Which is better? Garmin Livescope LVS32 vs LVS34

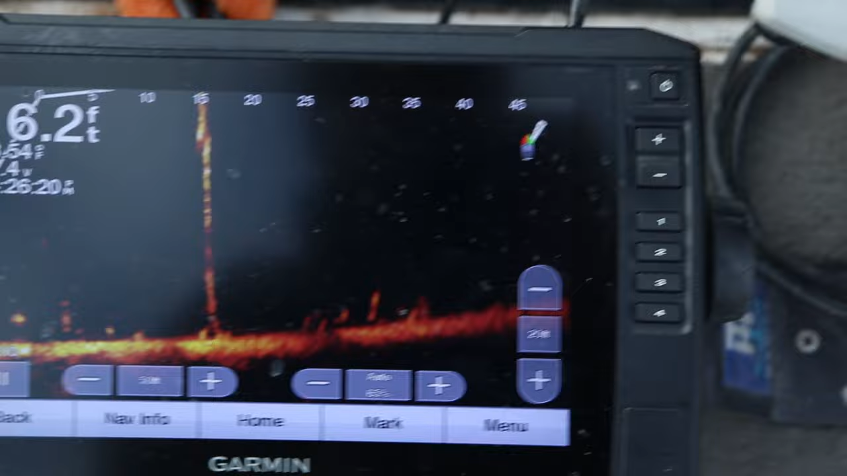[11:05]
first-gen Garmin Echo map unit. You're going to be able to find fish, have fun using it, and the cool thing about a lot of this stuff,
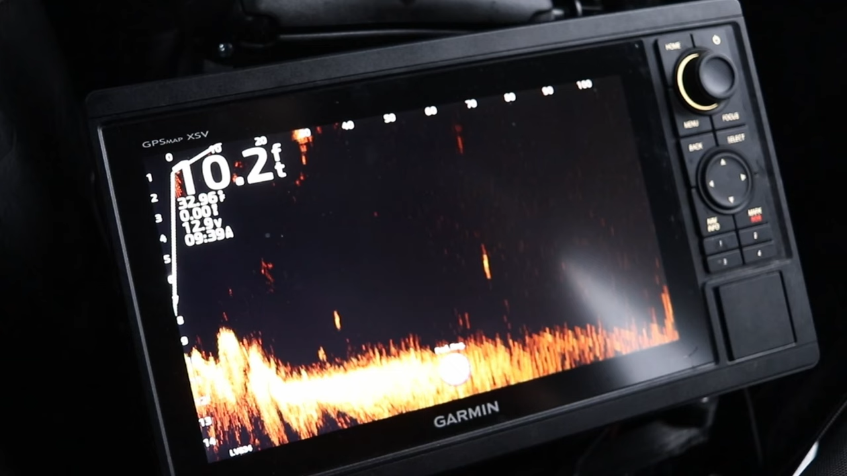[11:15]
On screen: depth 10.2 ft
it tends to hold its resale value, some of these newer scope units. So this right here, the LVS32, it's got the single cable,
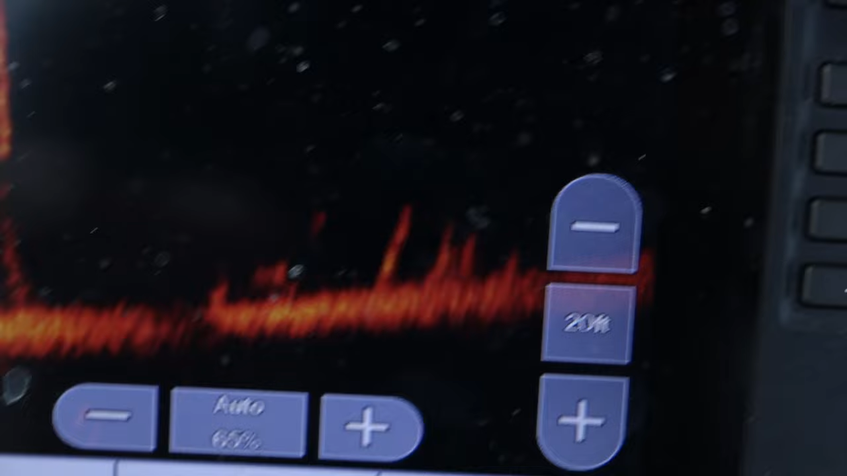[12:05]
and I'm talking a side imaging, down view, transducer type of deal. So, you know, these do hold sell value within the first three, four years.
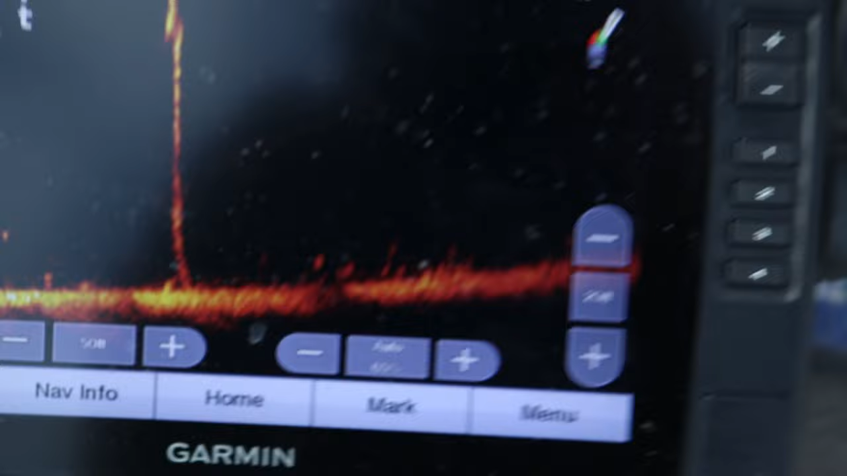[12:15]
After about three or four years, they do start to go down. All right, so there you have it. Kind of the biggest difference is clarity at range.
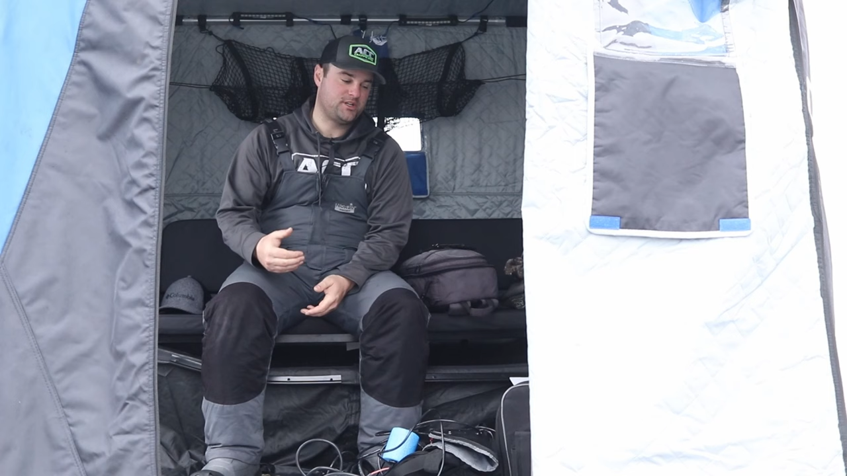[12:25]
Once we start pushing them past that 60 to 70 foot mark, the LVS32, which is the first generation LiveScope, just doesn't quite have the clarity to really push past that.
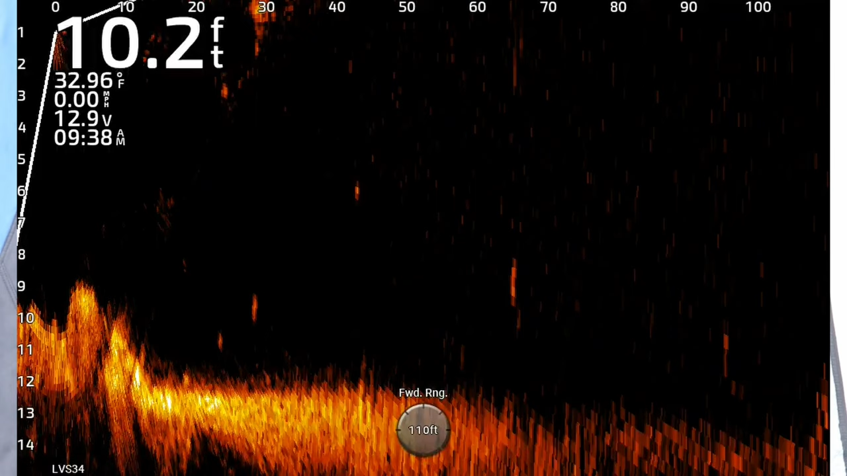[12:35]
On screen: depth 10.2 ft, water 32.96°F
There's nothing wrong with the 32. A lot of guys, including myself, have used it to catch a ton of crappie, basically since it came out in 2018, 2019.
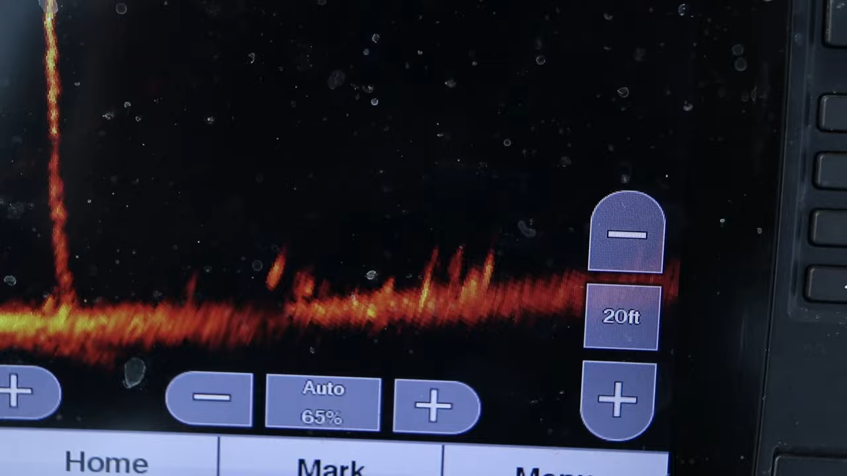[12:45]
So, if you're looking for a budget package, the LVS32, I don't know if it's on sale right now, but typically in the past,
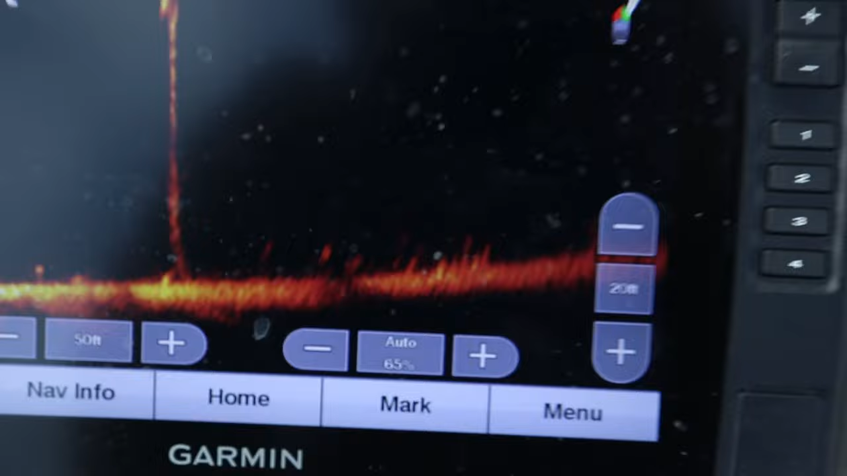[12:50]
it goes on sale for about $1,000, the transducer and the black box.
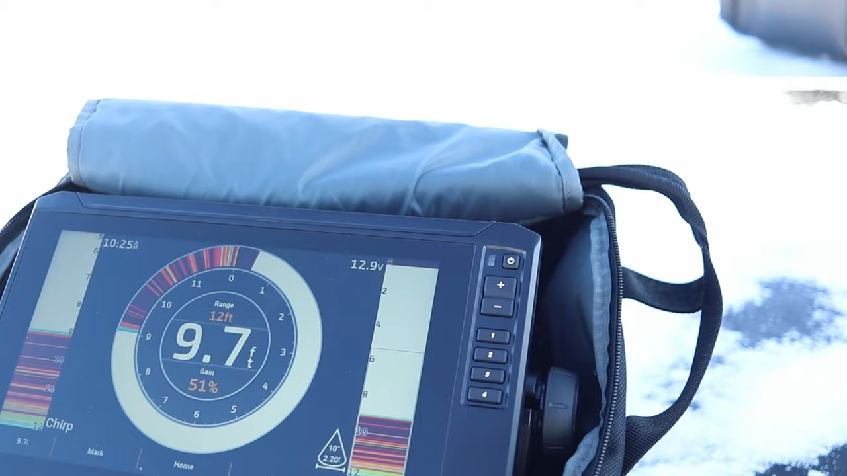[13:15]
On screen: depth 9.7 ft
the Gen 2 Ecomap units, and I've done a little bit of a series on this open water with this Gen 2 unit, screen quality is the same as these bigger 10-inch screens for the GPS map family of units.
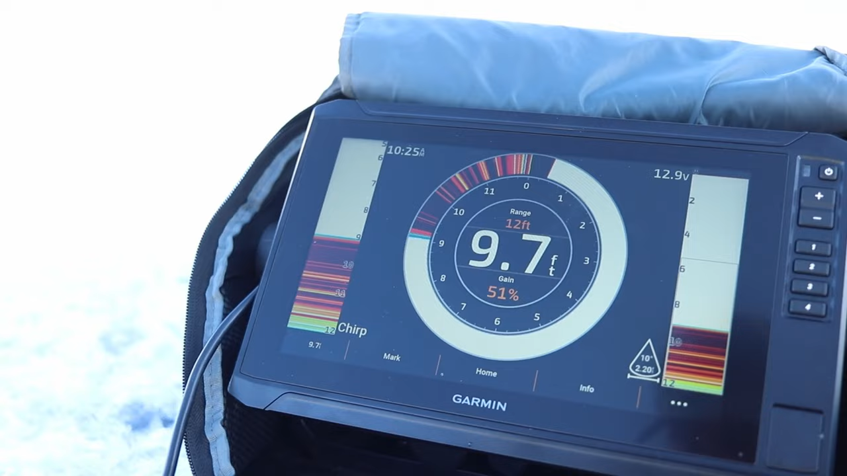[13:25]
I would highly recommend the Gen 2. If you want to be able to record your screen or have a little bit easier manipulating settings on the fly,
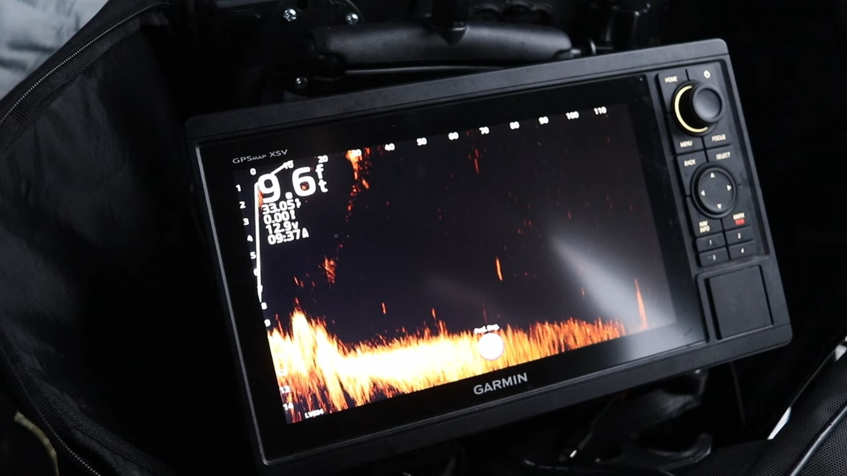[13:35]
On screen: depth 9.6 ft
these GPS map units, specifically with the toggle button, I recommend them.
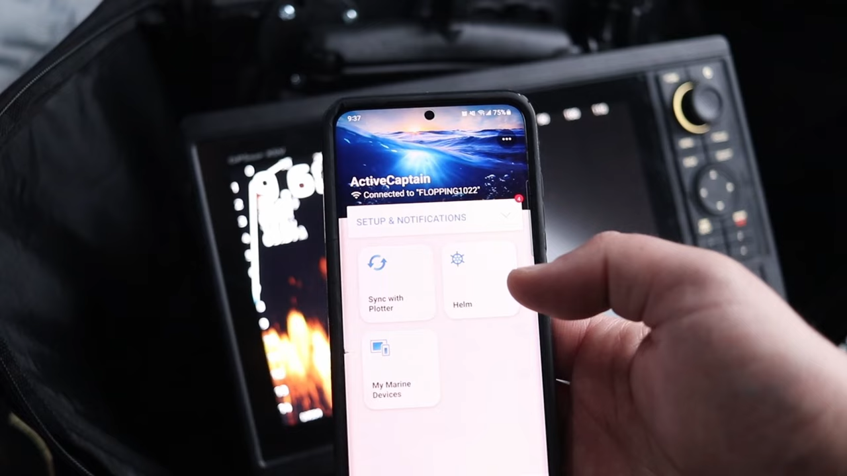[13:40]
And if you want to film your own YouTube videos, or you just want to post maybe your LiveScope stuff to social media,
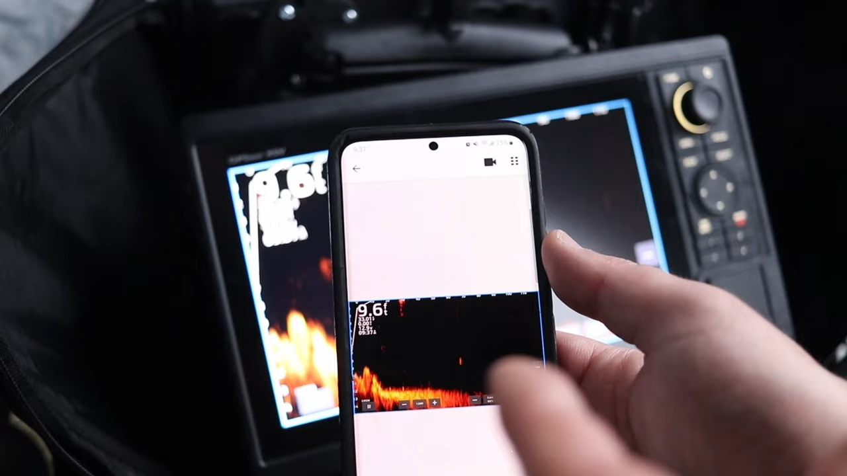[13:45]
the GPS map family of units is the only family of units that you can
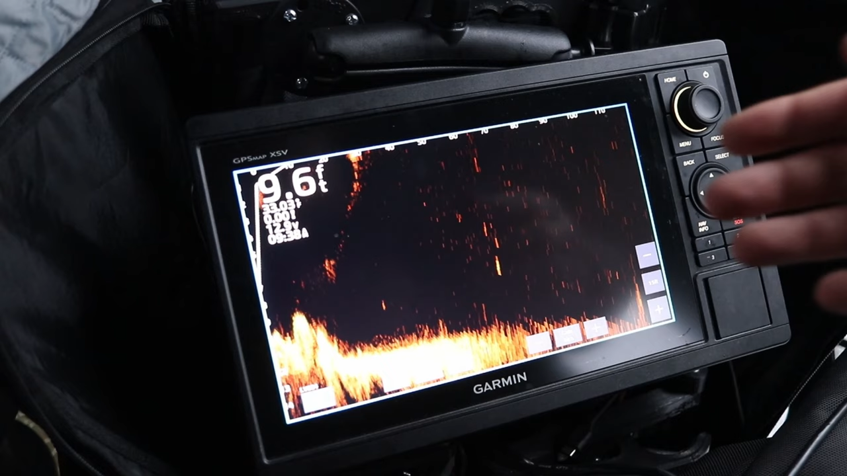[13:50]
On screen: depth 9.6 ft
use the Ecomap screen or that you can use your active captain screen on
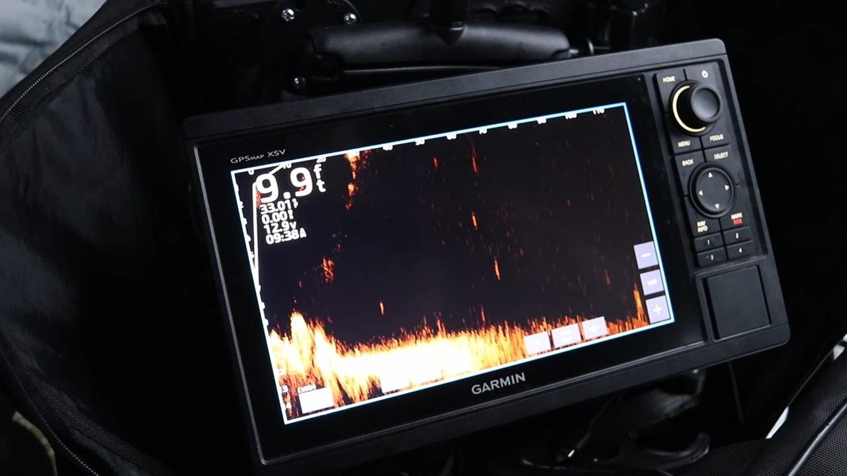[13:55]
your phone app and actually record your LiveScope. Unfortunately, the Garmin Ecomap and the Ecomap Ultra family of units, you can't do that with your active captain app.
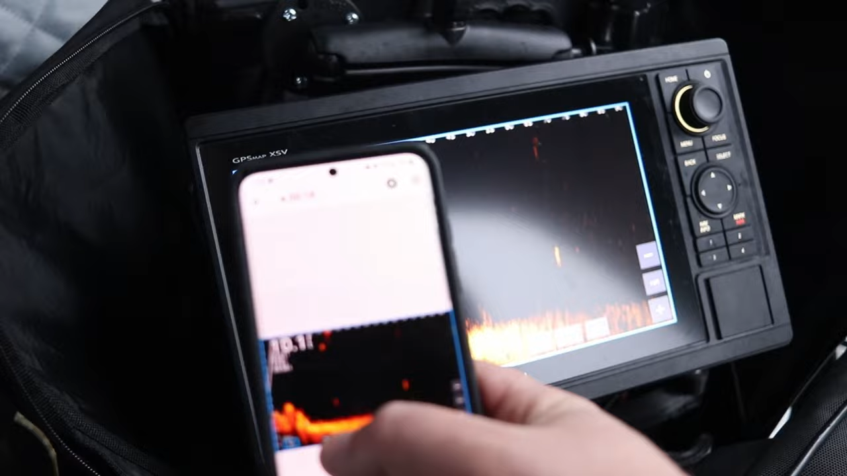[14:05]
There you have it, comparison of the LiveScope Plus versus the original LiveScope. Biggest difference is clarity at distance.